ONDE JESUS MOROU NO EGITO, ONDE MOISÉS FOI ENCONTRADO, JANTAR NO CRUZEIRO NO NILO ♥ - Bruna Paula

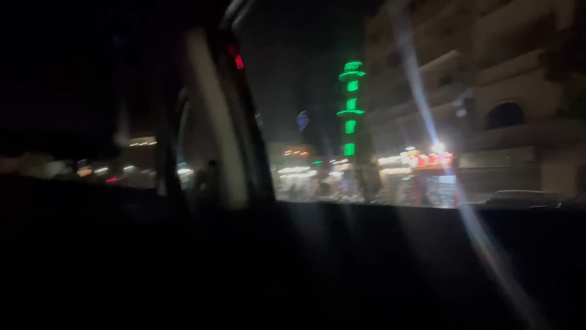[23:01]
Que absolutamente tudo Agora são 10h30 da noite Tá aberto Tudo Loja de joia Loja de tecido Eu tô chocada Era pra ter começado a filmar lá de trás Agora já tá acabando o centro aqui Oficina bancária Não,